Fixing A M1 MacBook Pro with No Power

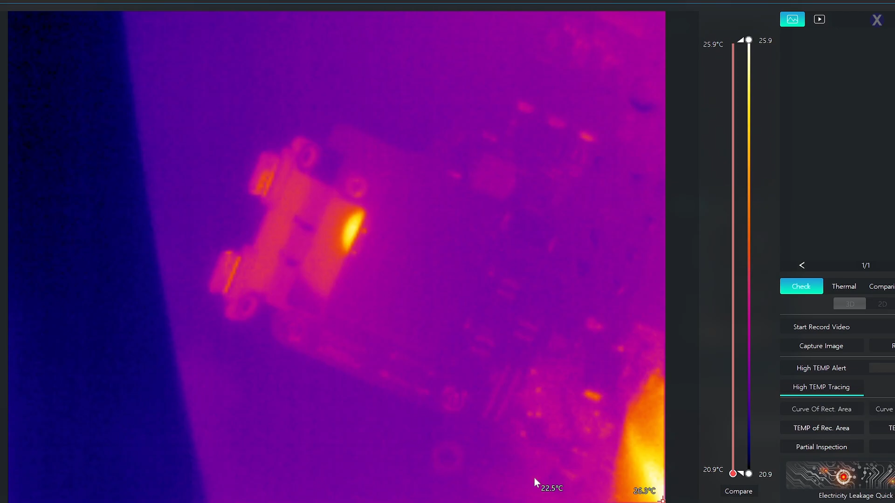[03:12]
On screen: scale top 25.9°C, scale bottom 20.9°C
That's what that is right there. And we're going to plug it in. Let's see how the board reacts. Oh, we have something here. Look at that. Someone's having a party and no one else is invited. I know for certain people, this isn't good. So I'm not going to keep letting this flash too much, but yeah.
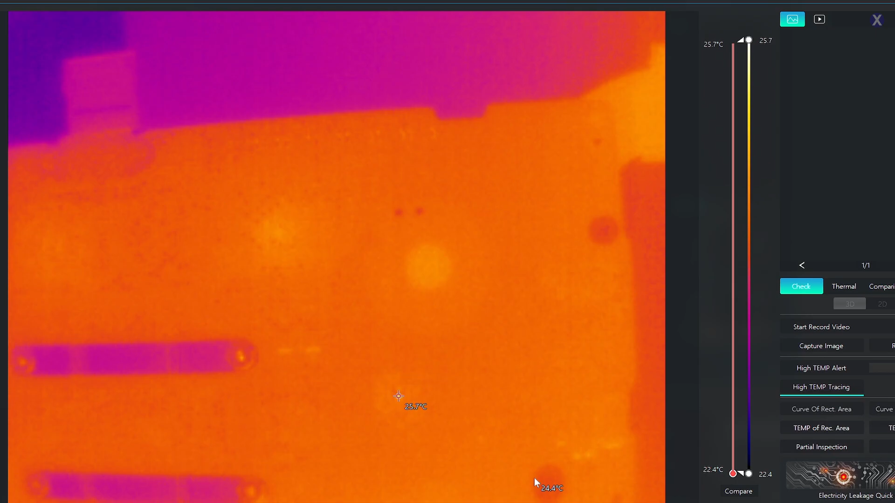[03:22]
On screen: scale top 25.7°C, scale bottom 22.4°C
So we see that there is a party going on here and we need to stop the party. I think it's corroded.
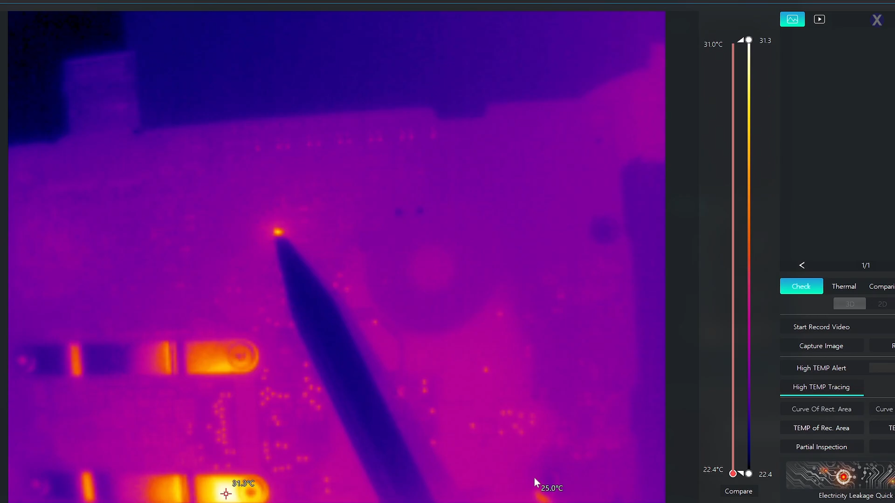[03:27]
Actually, I think I can see it. I think it is corroded. So we see the area. I think I actually do see it from here.
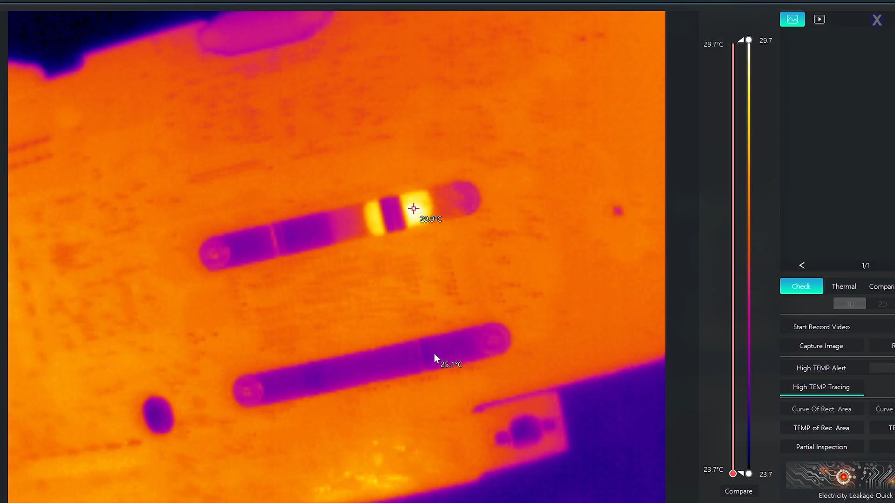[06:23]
On screen: scale top 29.7°C, scale bottom 23.7°C
That looks to be the CPUs coming on. It looks very normal. And you'll see your CD32. You see how it's lighting up now since I plugged in the top port.
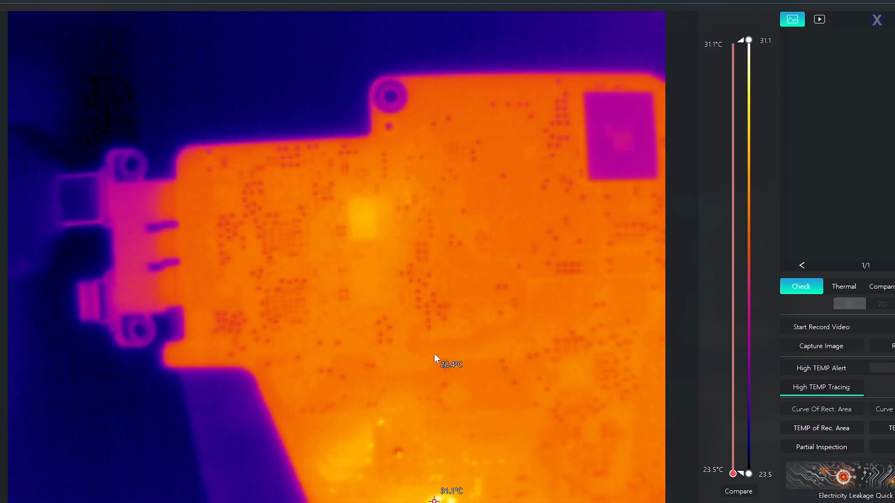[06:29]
On screen: scale top 31.1°C, scale bottom 23.5°C
And if I flip it over, we should get to normal voltage, right?
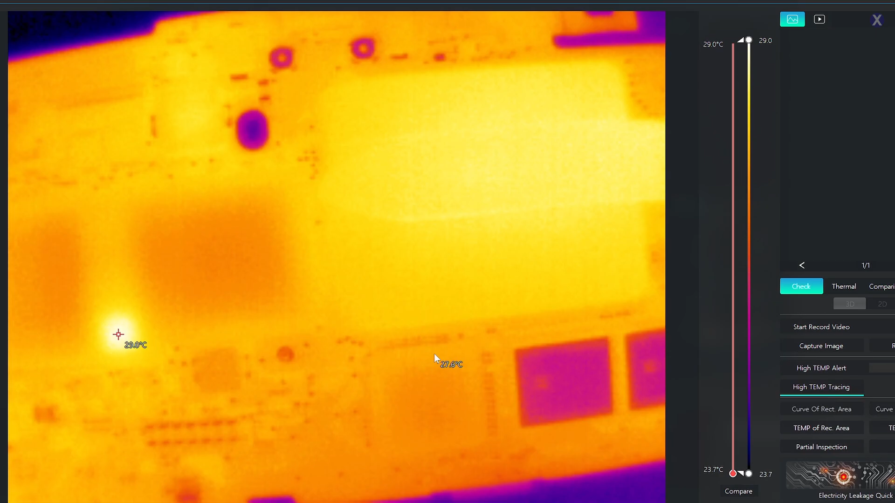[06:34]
On screen: scale top 29.0°C, scale bottom 23.7°C
We see it looks like the sun now. So the CPU is getting warm and we have our power management. It all looks to be normal.
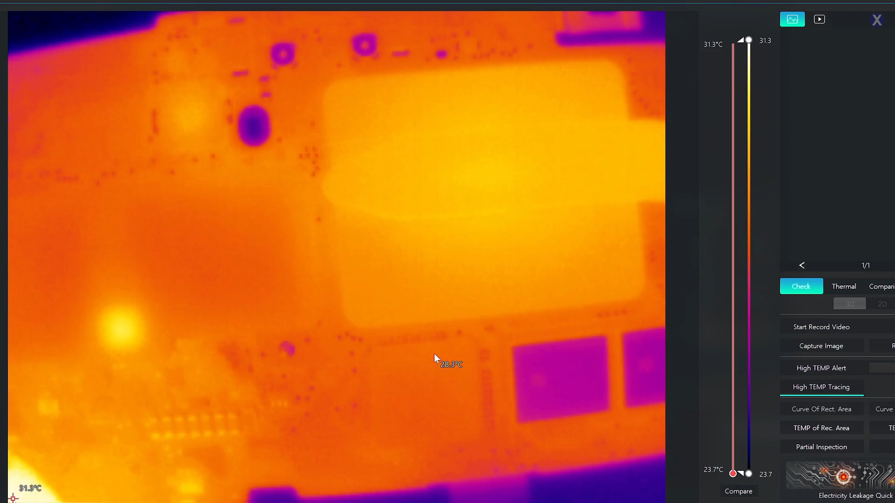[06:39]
On screen: scale top 31.3°C, scale bottom 23.7°C
It looks to have normal pass through. We fixed the short there. But let's see. If I plug it in here, you guys should see 20 volts because I saw that.